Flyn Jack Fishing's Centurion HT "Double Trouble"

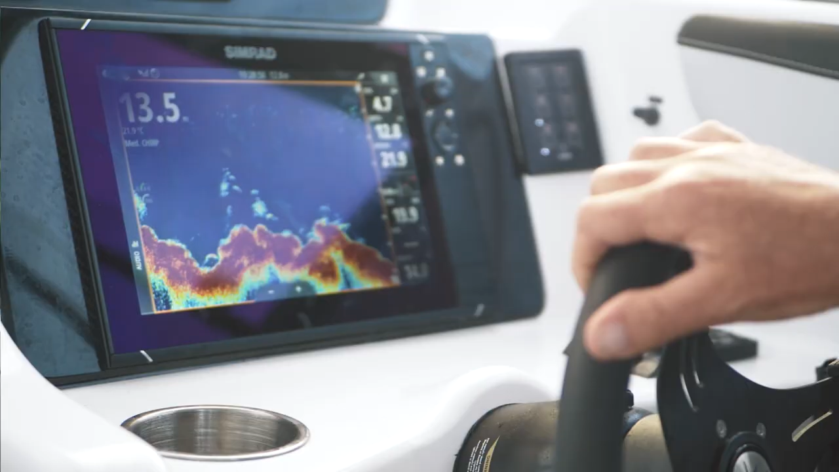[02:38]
The sounder that we're running in the boat is a Simrad EVO 3S,
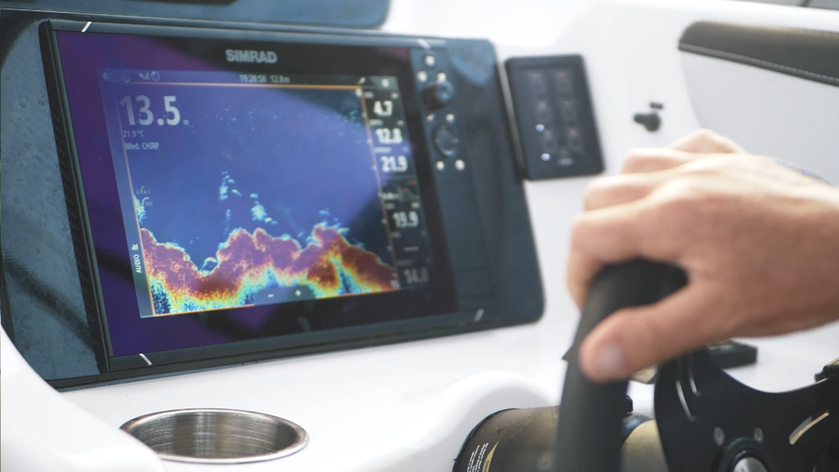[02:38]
On screen: depth 13.5 m
paired with the Sea Map Reveal card.
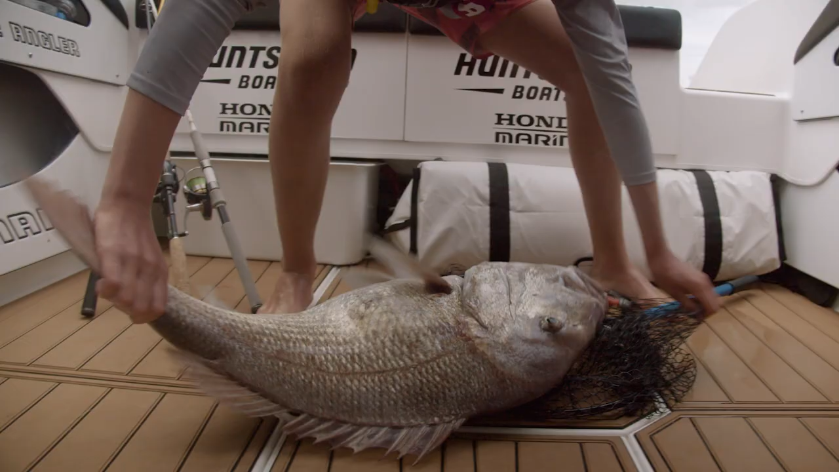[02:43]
The Sea Map Reveal has been a game changer for how I've been fishing.
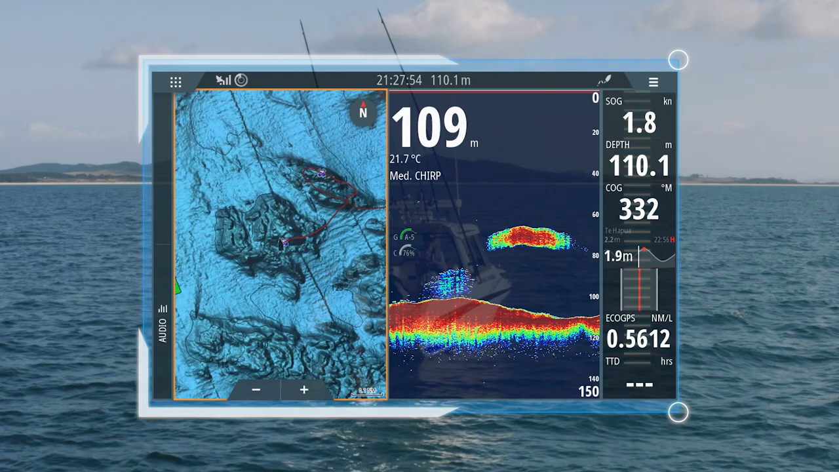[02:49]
On screen: water 21.7°C, speed 1.8 kn
I've been able to get a perfect image of the sea floor, with ledges, reefs, and other structures standing out.